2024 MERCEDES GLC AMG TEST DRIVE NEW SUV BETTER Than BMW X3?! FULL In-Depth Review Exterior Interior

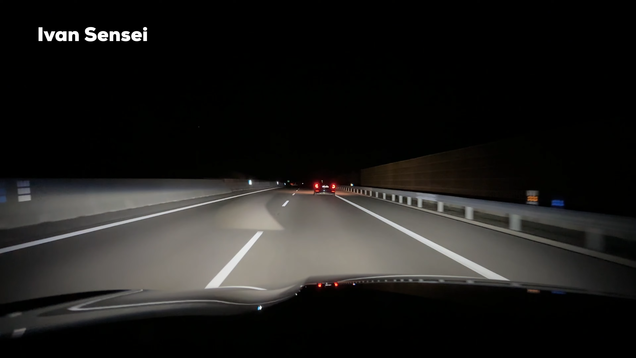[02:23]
the ongoing trafficking also project symbols like when you change lane it can project um on the road like arrows and stuff like that symbols if there are road works it can project that as